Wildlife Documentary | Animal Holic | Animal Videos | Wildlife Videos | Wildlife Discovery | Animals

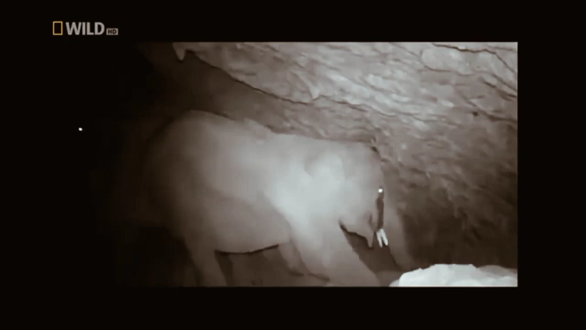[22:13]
Seems like a popular venue for elephants.
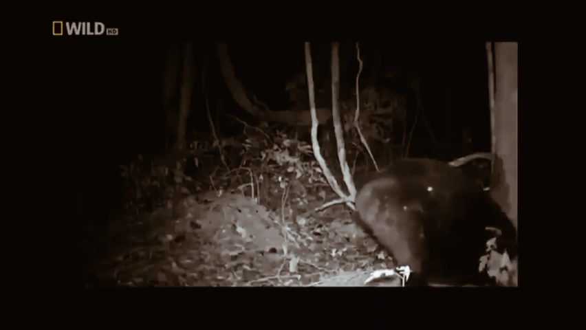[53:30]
Black bear is active during nighttime. But what do Asian black bears actually do at night?
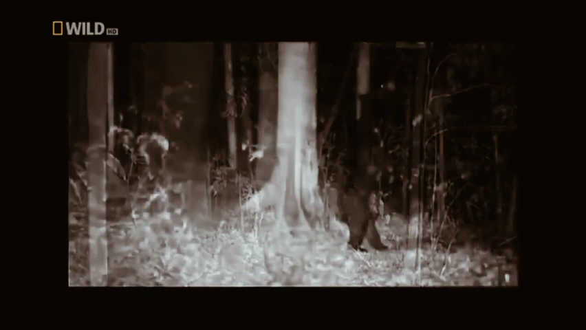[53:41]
This is their secret.